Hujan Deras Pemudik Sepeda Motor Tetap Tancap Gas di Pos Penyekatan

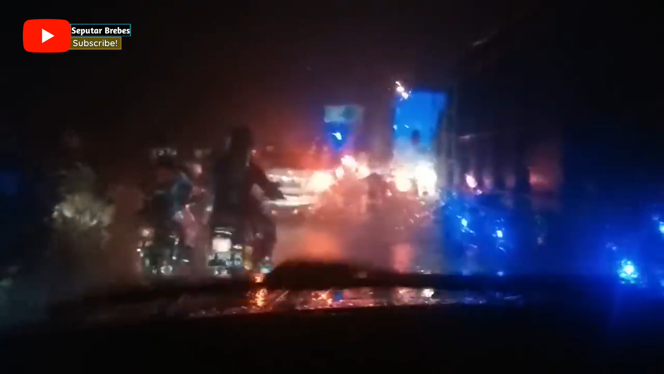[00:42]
Mudah-mudahan hujan gak ada pemeriksaan, biar lanjut. Oke, mendekati pos pemeriksaan, macet.